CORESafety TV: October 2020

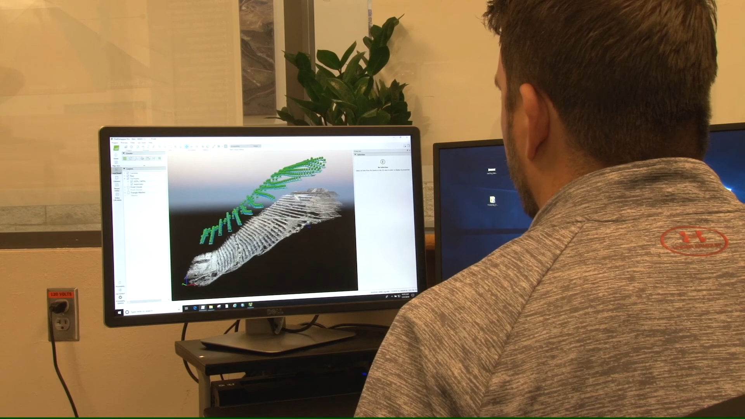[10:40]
triangulated and a 3D point cloud can be created.
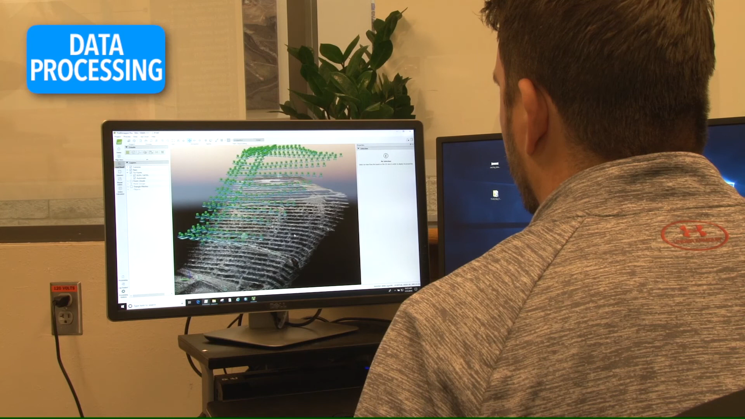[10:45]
From that 3D point cloud, you can also create your digital terrain models, your topographic maps.
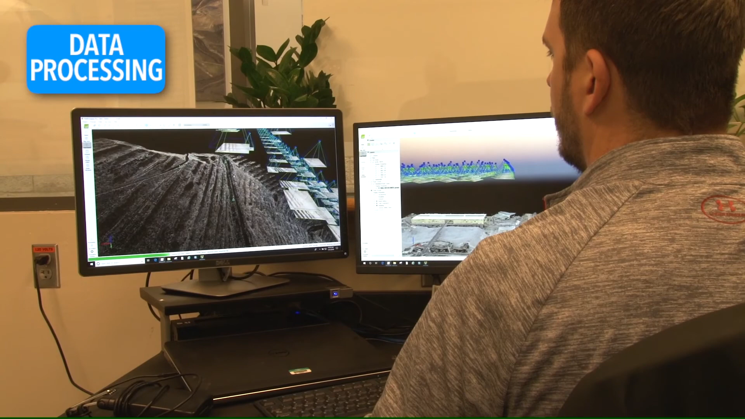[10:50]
The end result is essentially a much more detailed than a survey,
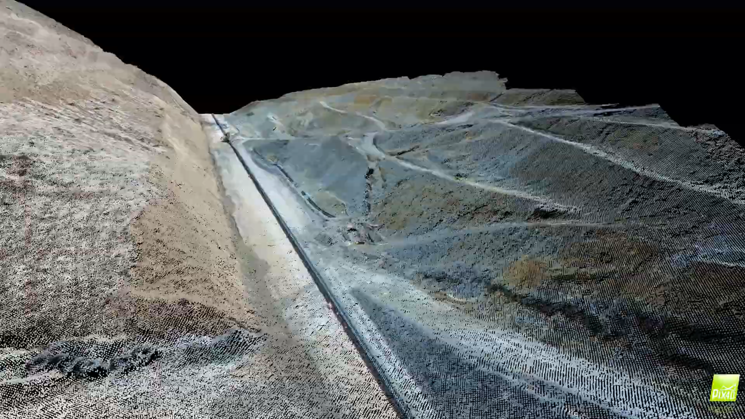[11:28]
Where Stratus is really a great tool for each individual mine site.
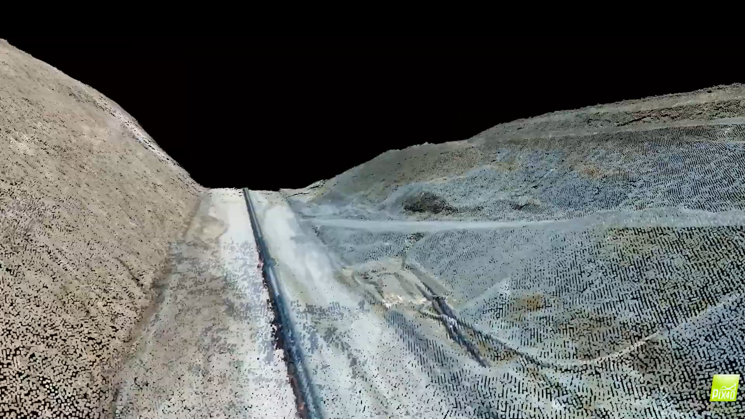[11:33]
They make it super easy to upload your data.
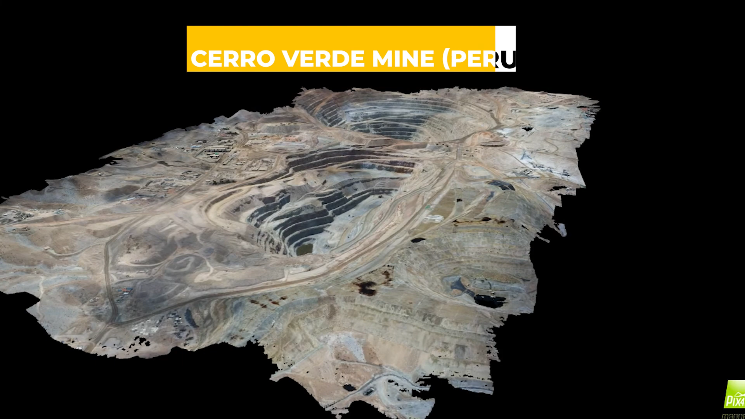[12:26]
We've taken those pictures and created that with accurate GPS coordinates.
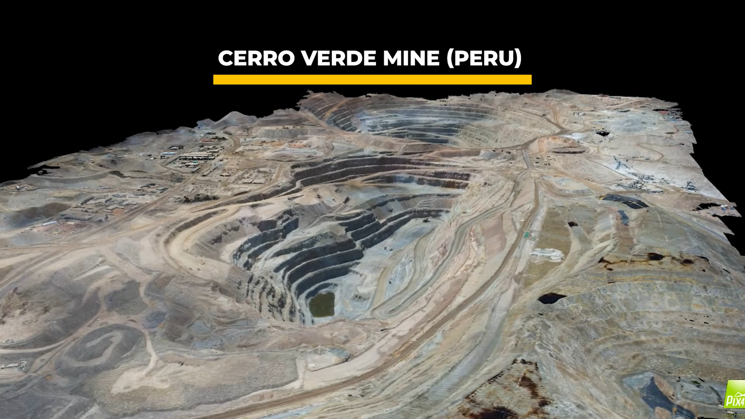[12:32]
It's a two dimensional image that you can actually take measurements off of and it's tied to earth. So you know where this point is and where that point is on earth.
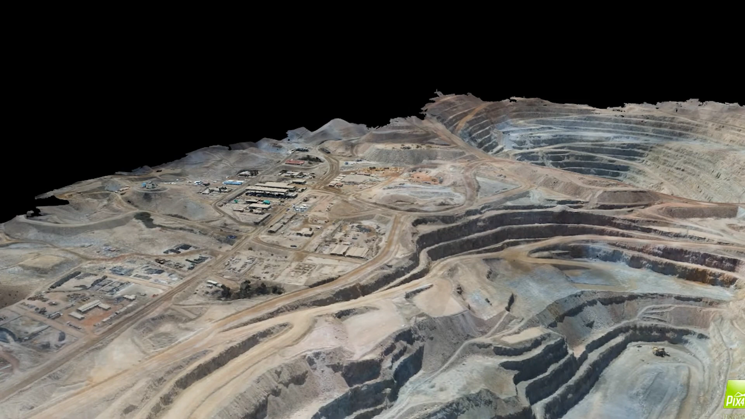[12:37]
A 3D model is essentially created in the same way.
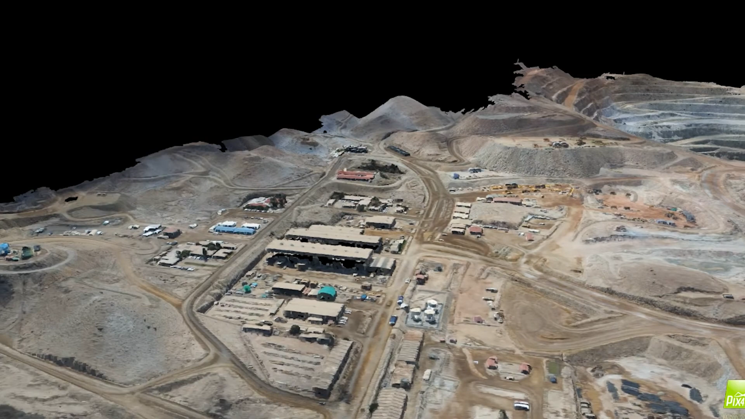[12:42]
And it utilizes triangulation to create three dimensional points from each pixel that the camera has, whether it be a 20 megapixel camera, a 42 megapixel camera.
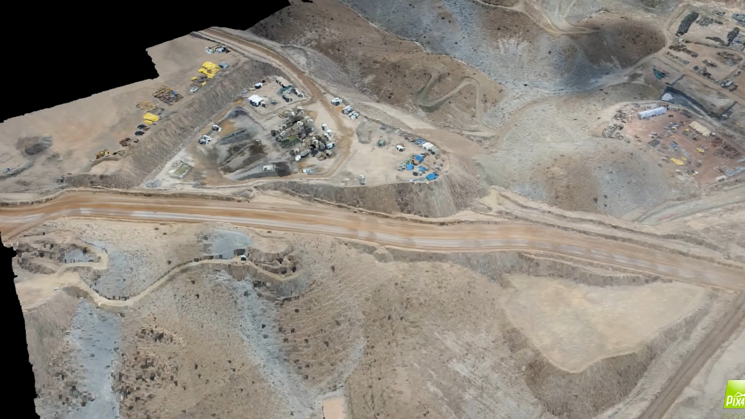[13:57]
digital terrain models, which are a little more sophisticated than a digital surface model, right?